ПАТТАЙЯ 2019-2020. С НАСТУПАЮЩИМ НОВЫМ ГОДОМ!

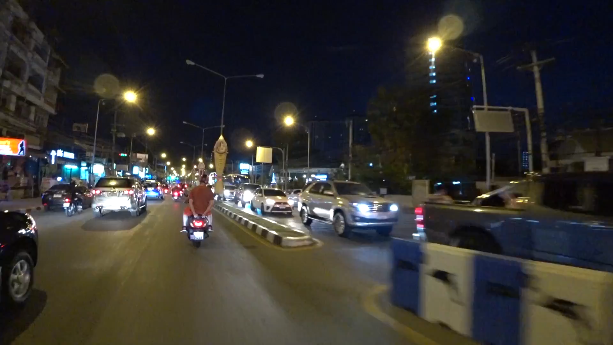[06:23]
Несмотря на то, что время еще до Нового года есть, все в пробках, все стоит в сторону центра.